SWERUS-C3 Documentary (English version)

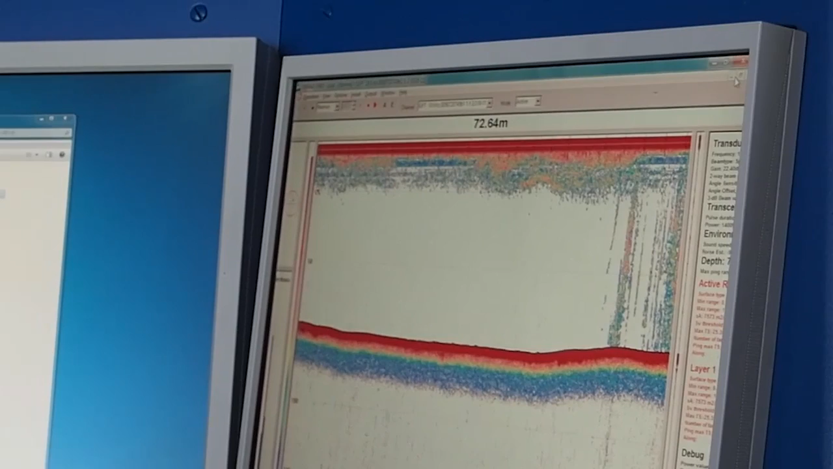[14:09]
And when we sampled those bubbles, we could, on the ship, confirm that that was high levels of methane. Can you print this screen?
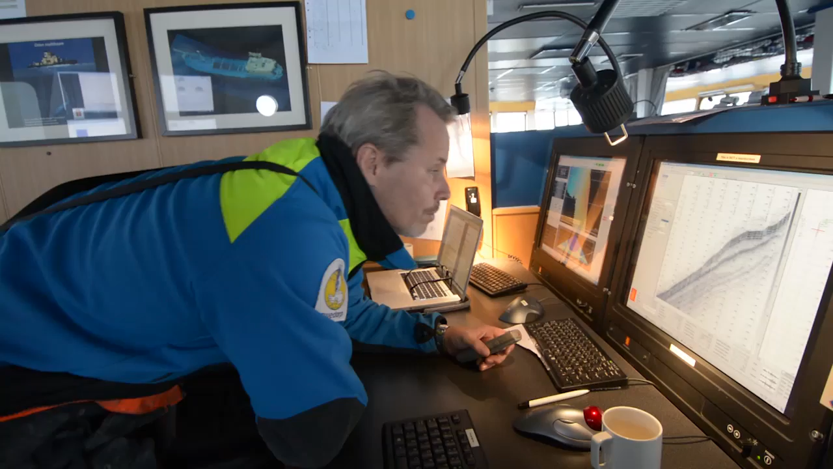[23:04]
And you can't see through the ocean, but you see it with your acoustic eyes and just on the screens it comes up. Fantastic records. We just see these landforms on the sea floor that are formed by ice all over.
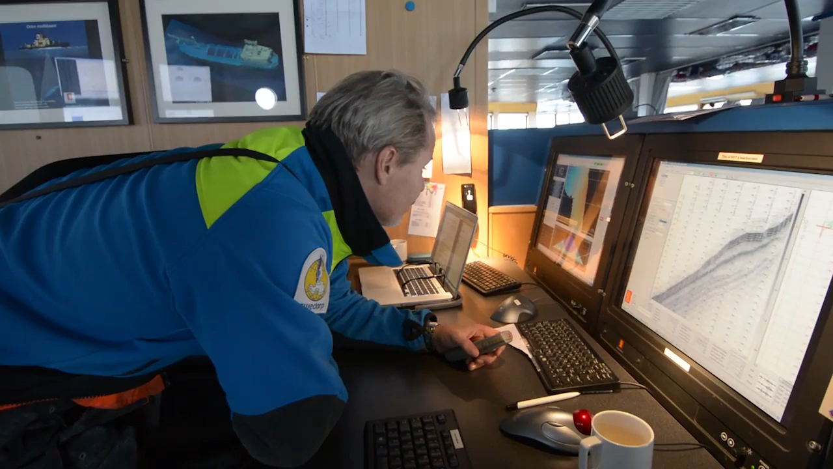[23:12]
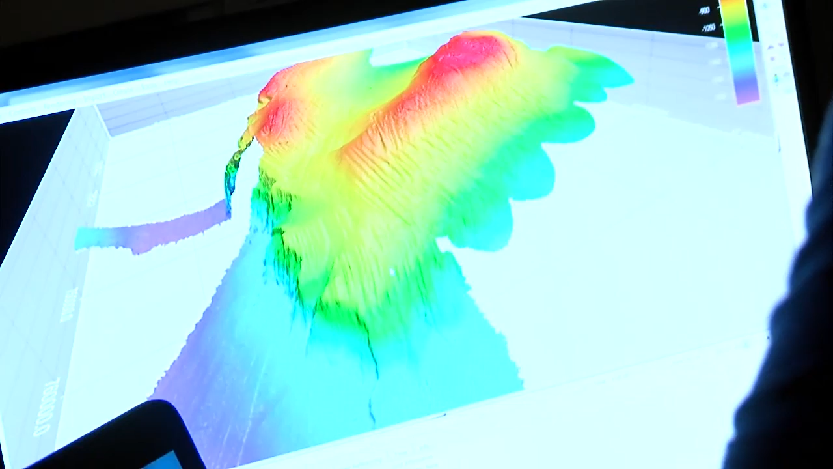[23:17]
Here. This is from the southern Lomonosov Ridge.
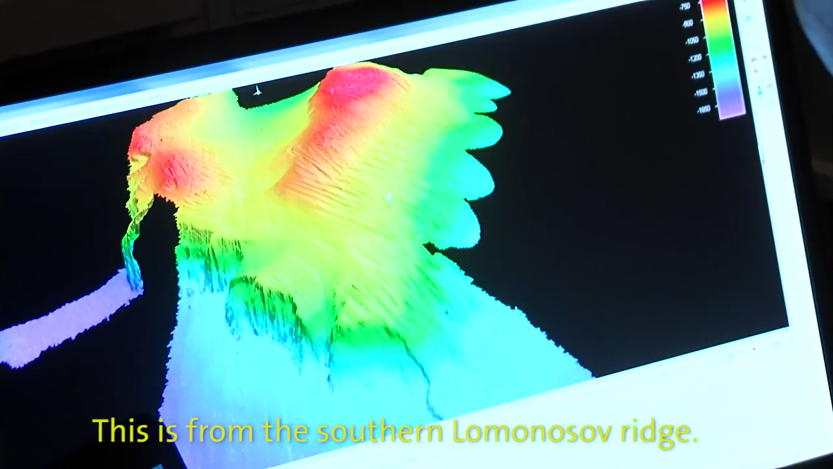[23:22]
And it's something that's in the hell. It's cool.
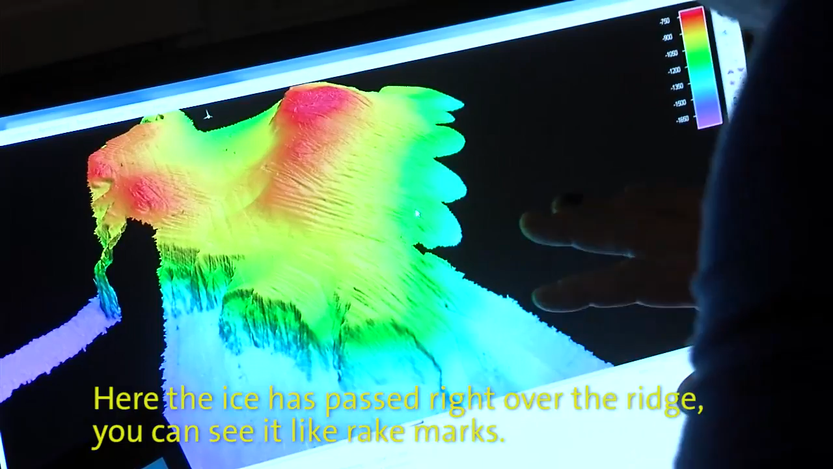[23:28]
Here you have ice that has gone right over the entire neck. You can see it like a hole.
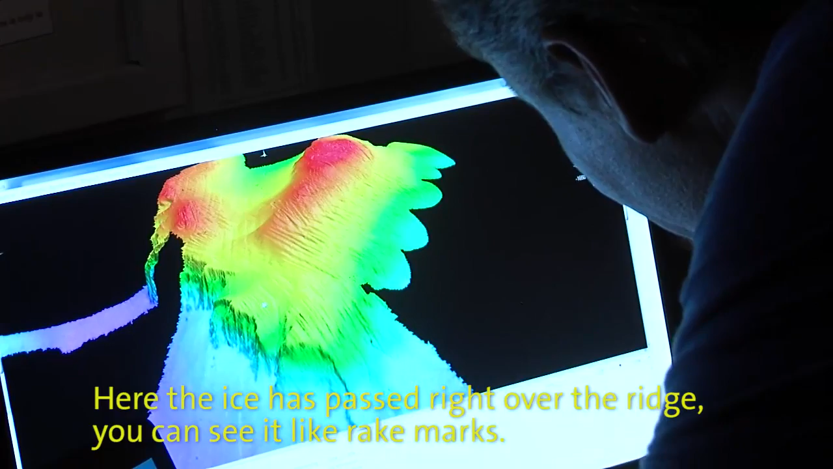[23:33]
This is a huge amount of ice sheet I think that
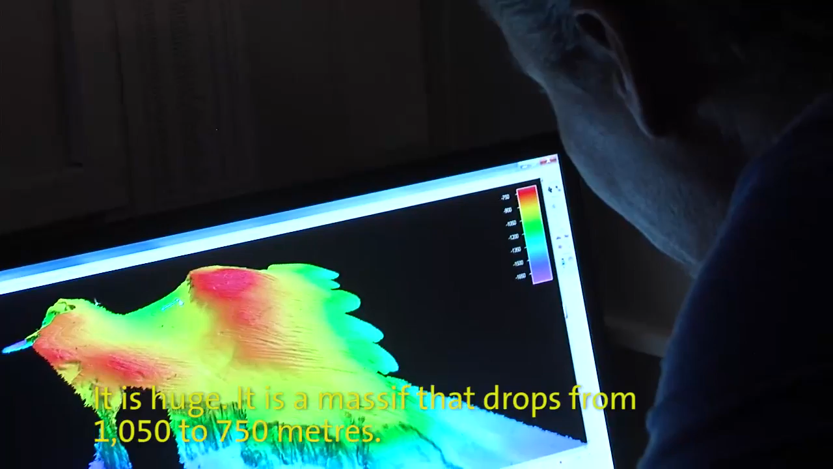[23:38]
this is a mass of ice sheet that goes from 1050 to 750 meters.
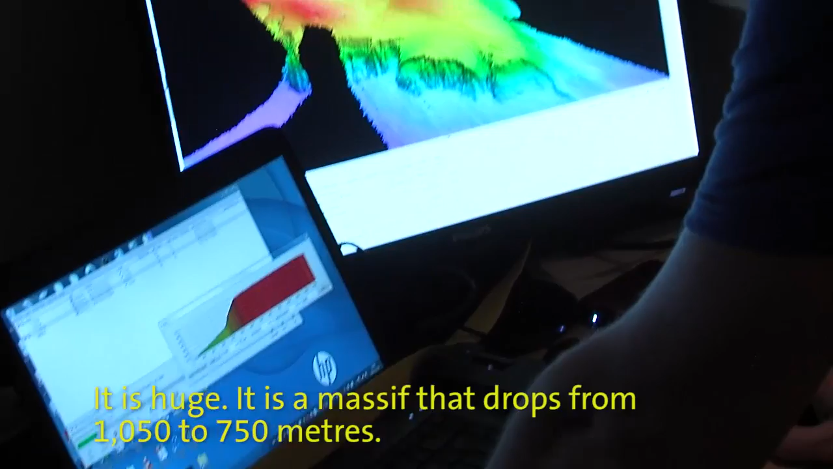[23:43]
This is a 300 meters of ice sheet here.
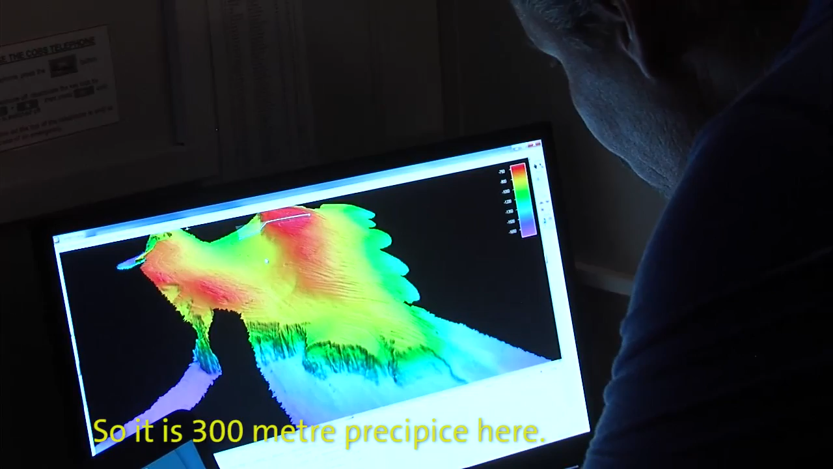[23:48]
And then you see how a 1000 meters of ice has gone over the whole area and has just been here and have been here.
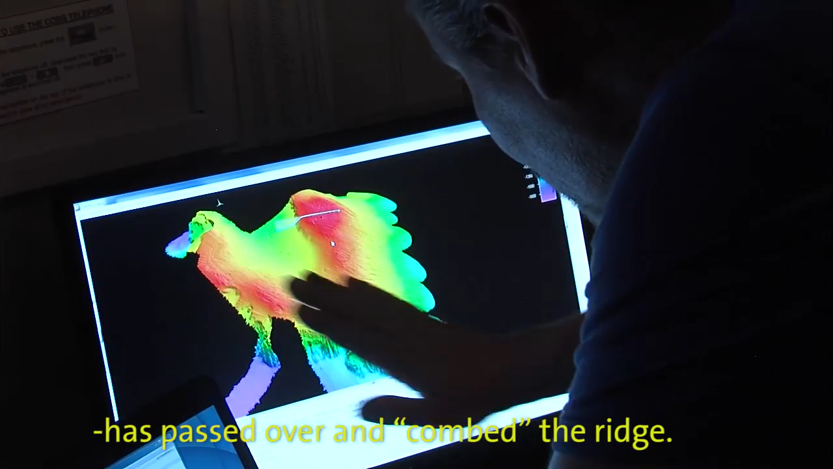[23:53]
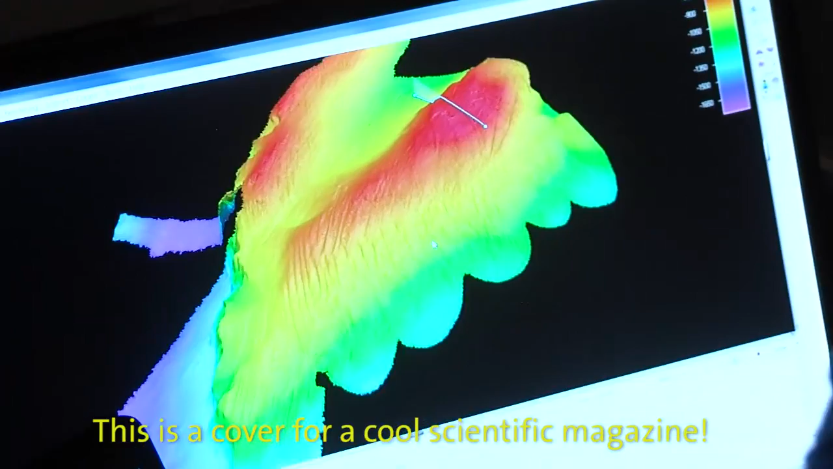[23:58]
This is an extension of a cool, scientific blaster.
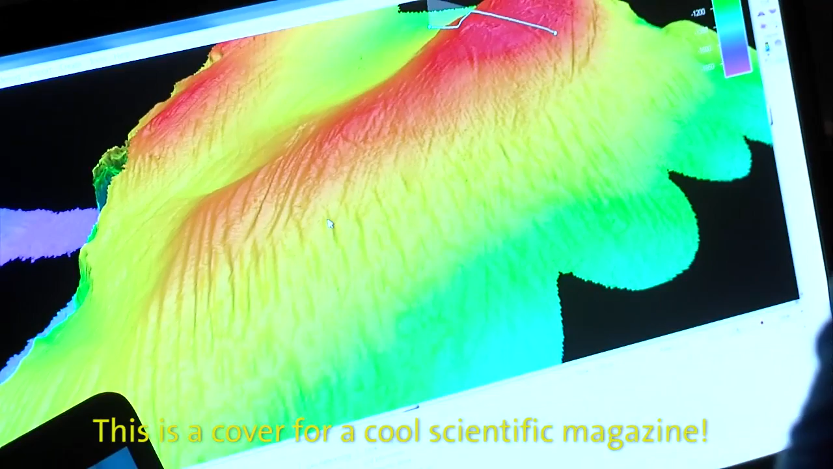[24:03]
It's just how clear it is.
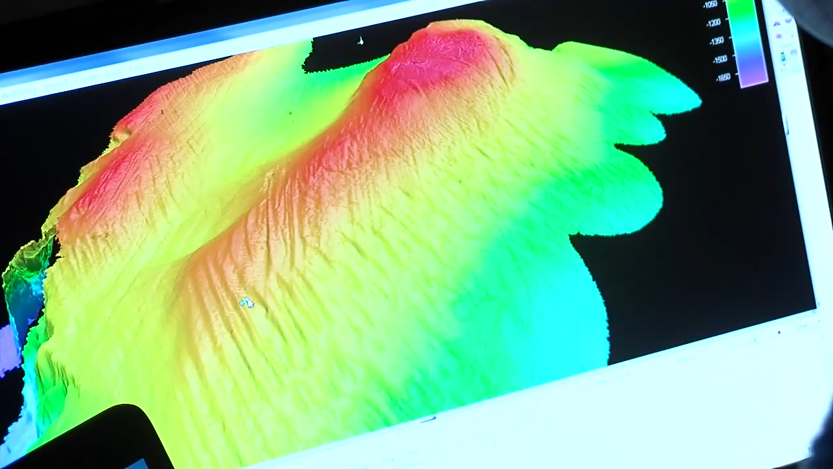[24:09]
These lines are about 300-400 meters, 300 meters wide.